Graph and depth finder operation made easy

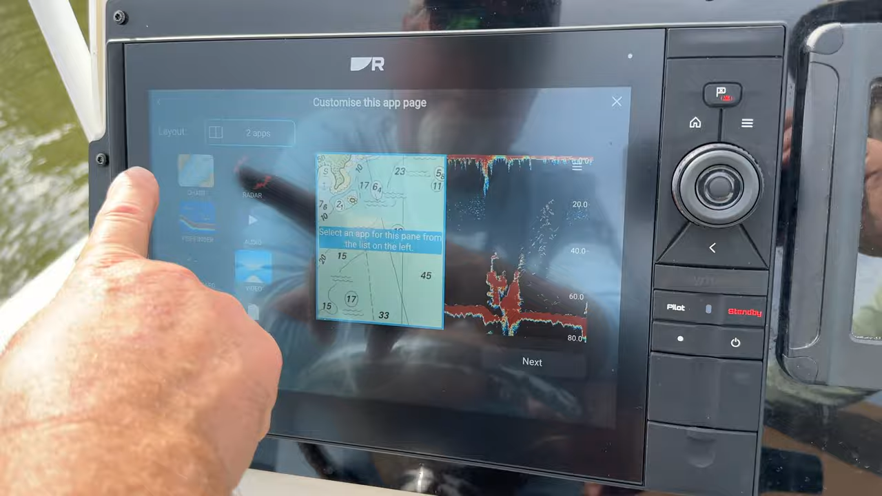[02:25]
This current screen is set up with a map on half of the screen
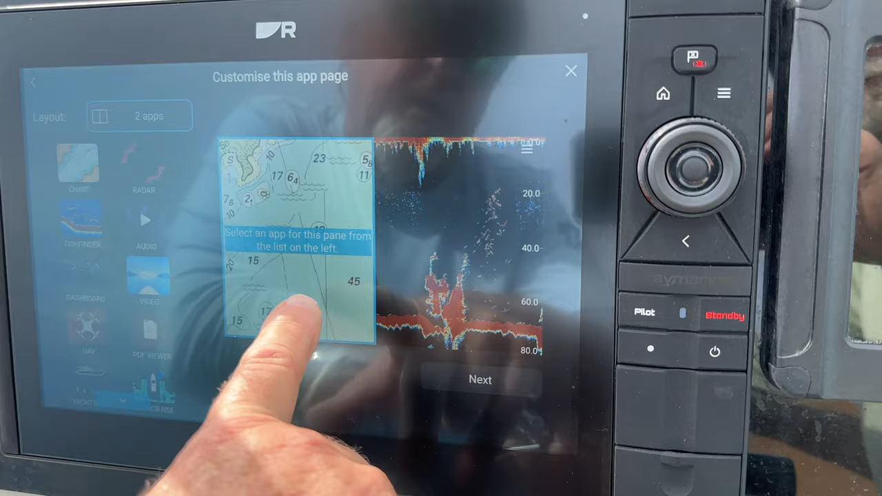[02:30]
and a fish finder on the other half of the screen,
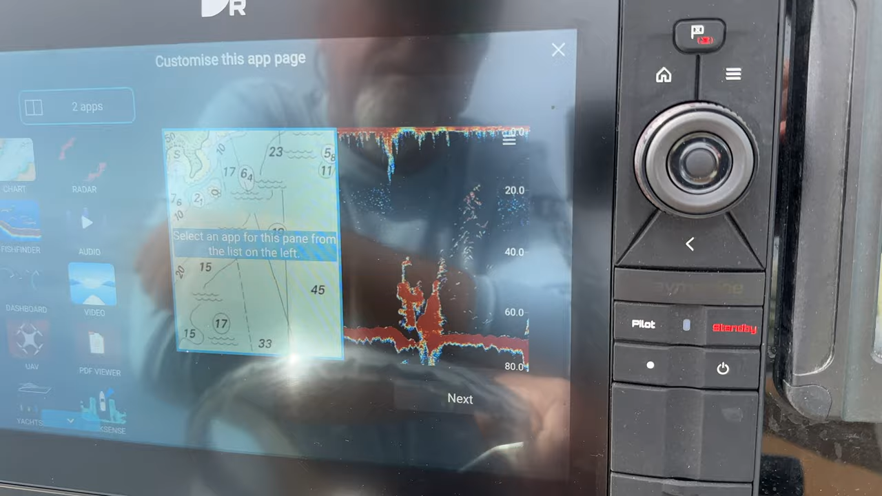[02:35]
which is one of the most common particular functions that I use when I'm running around,
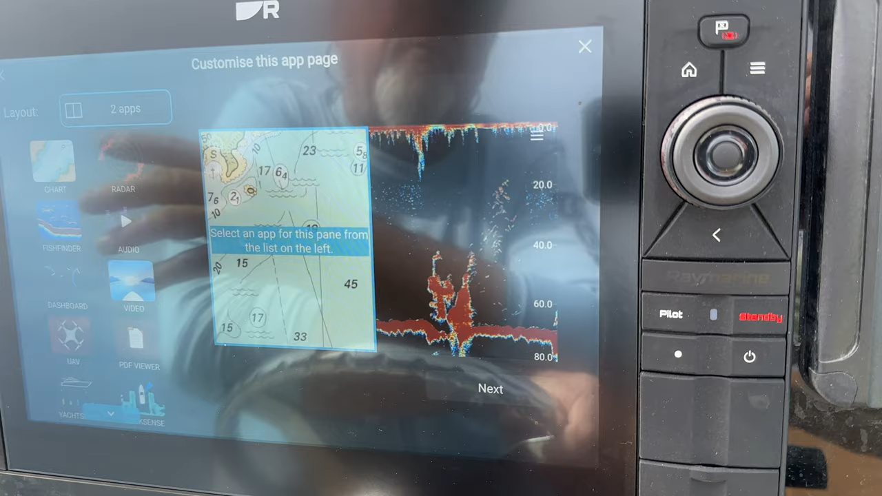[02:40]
running offshore, looking at the map where I'm going, at the same time watching the bottom and trying to find the fish.
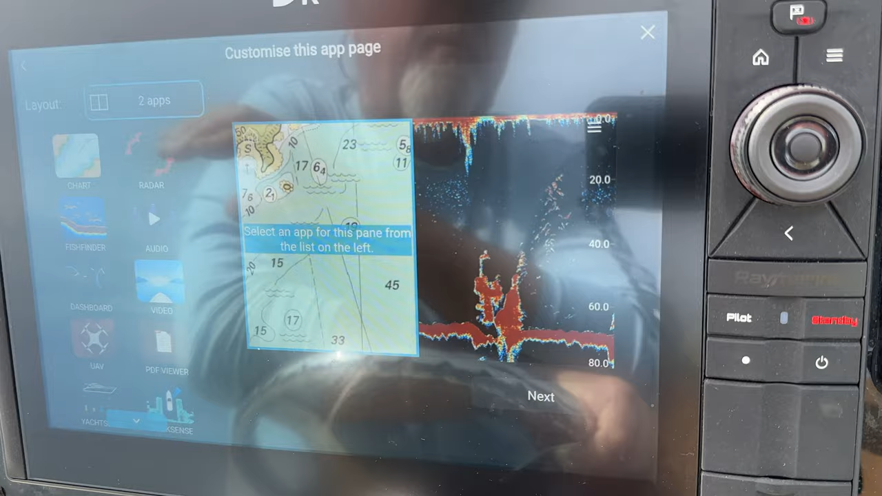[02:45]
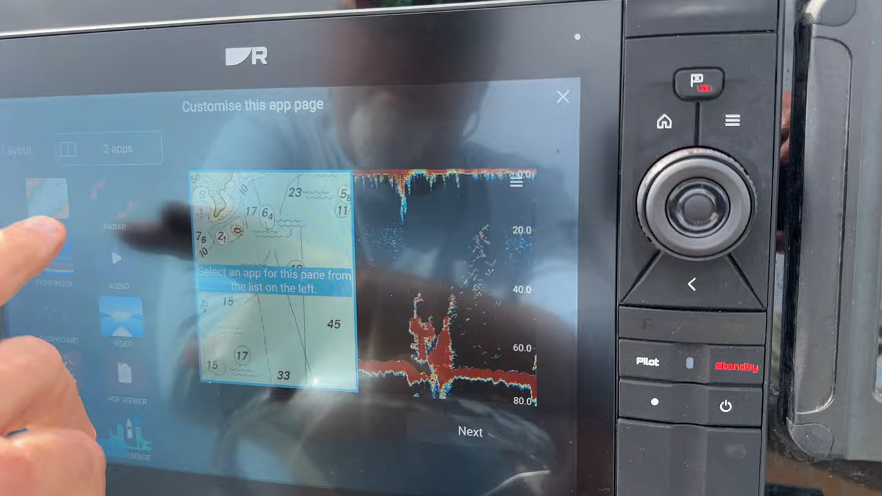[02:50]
Now, if you want to customize and change anything on this particular screen when you're on here, you have a couple different options.
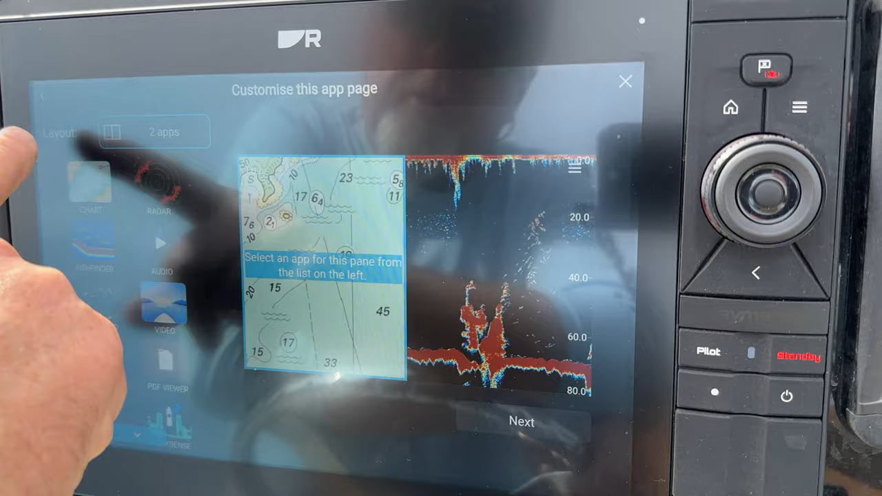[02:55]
You have your layout screen, which when you touch it,
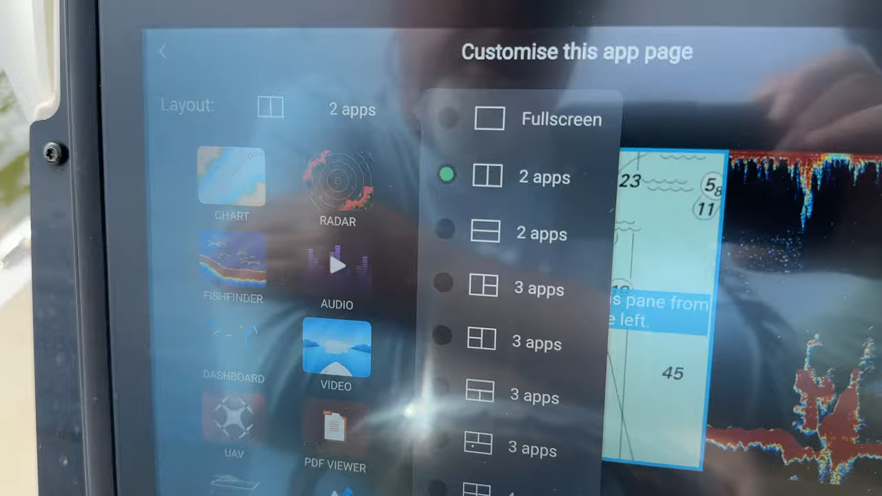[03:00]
it says full screen, two apps, three apps.
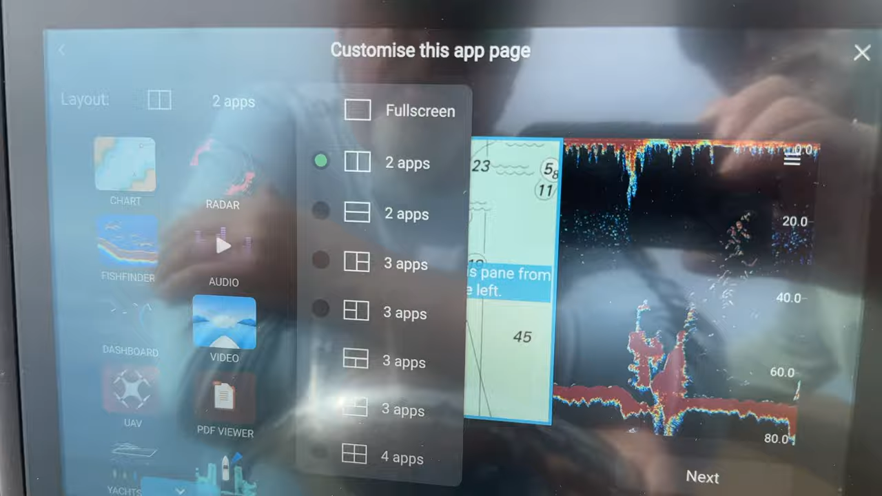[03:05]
You can do four apps if the screen is large enough to accept it. You can do side by side.
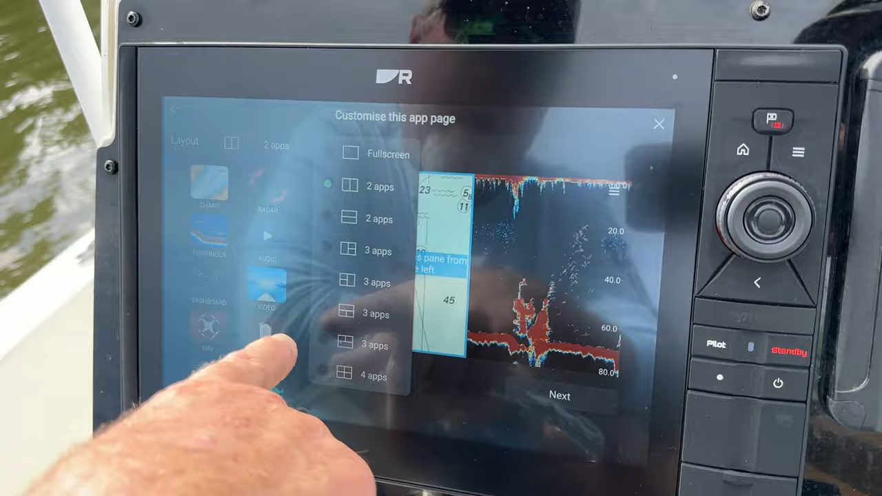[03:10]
You can do top and bottom. You can do three-way splits if you want.
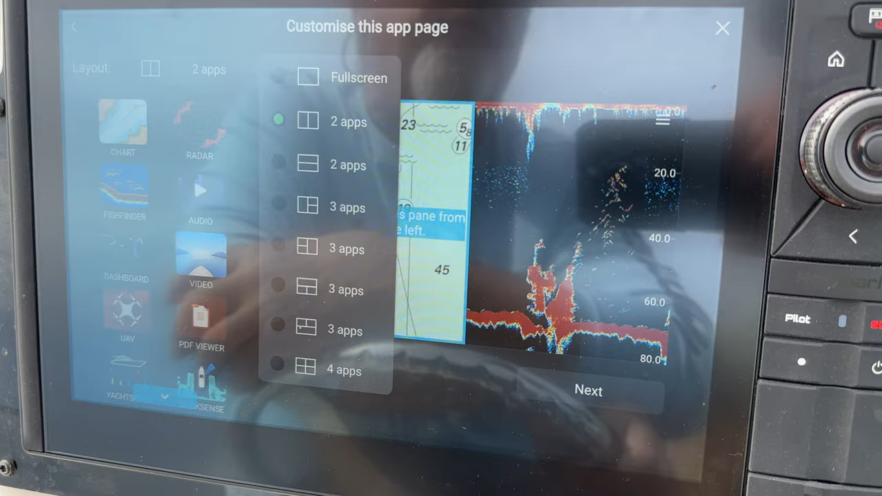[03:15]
If you want three functions, two functions, one function, whatever.
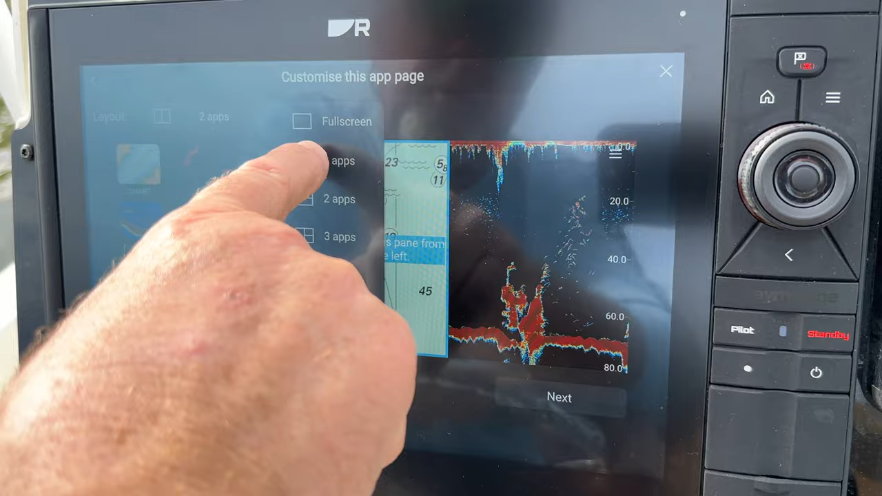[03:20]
I have this in two apps right now, and now when I touch this,
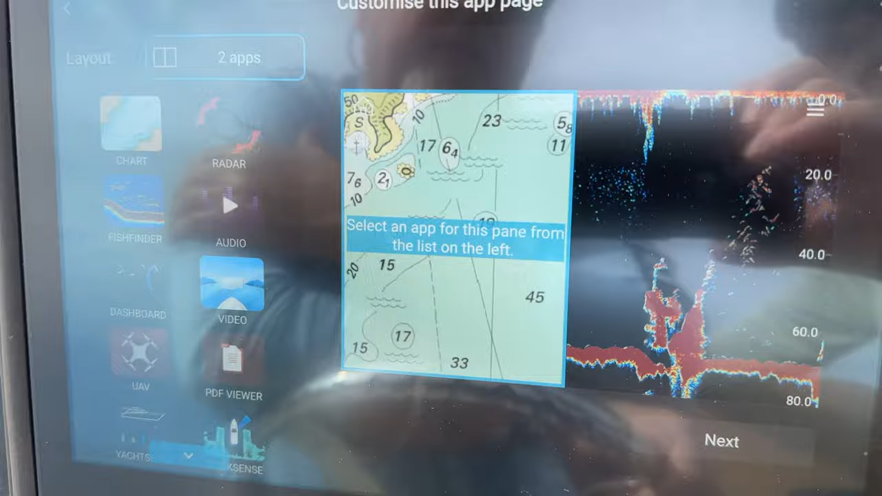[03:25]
you'll see a little box highlighted around the page that you can either keep or you can change it to something else.
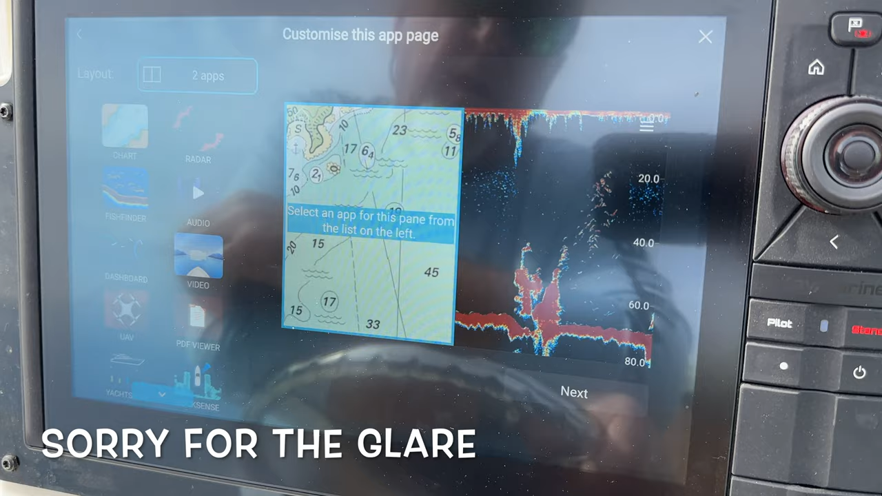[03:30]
For our intensive purposes here, I'm going to change this one from the map to a radar.
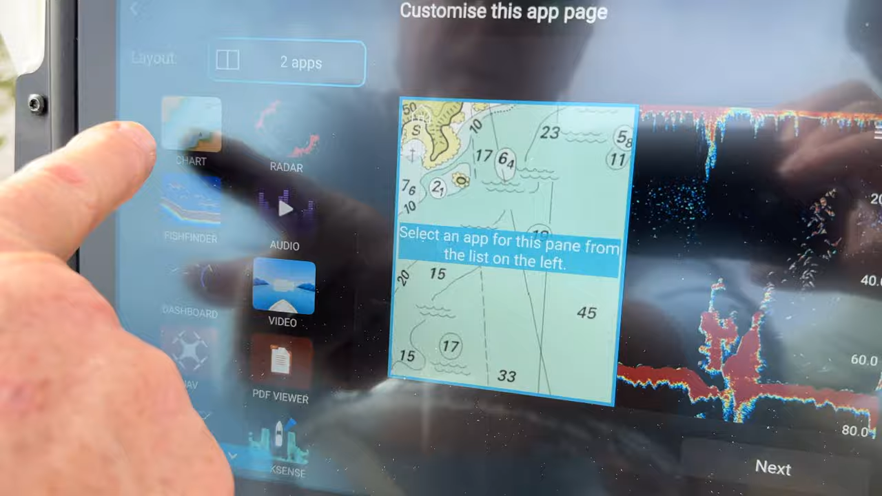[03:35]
So I'm going to simply touch the radar icon, and now you see this side switch to a radar.
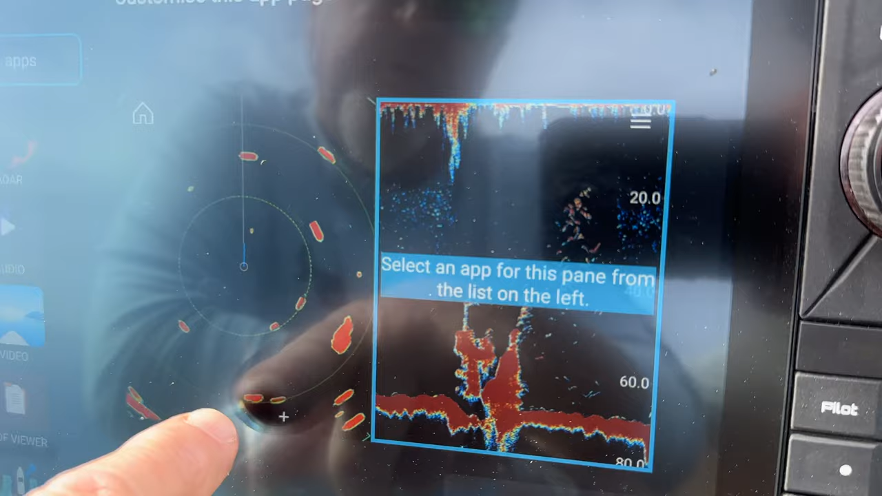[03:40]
Now it jumps to the other side of the screen.
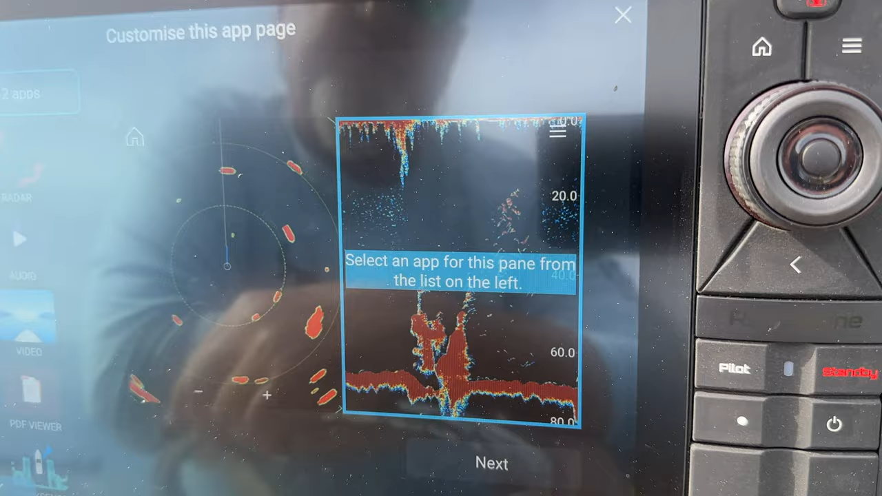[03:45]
When I touch this side of the screen, I'm going to go over here, and I'm going to make this side a map.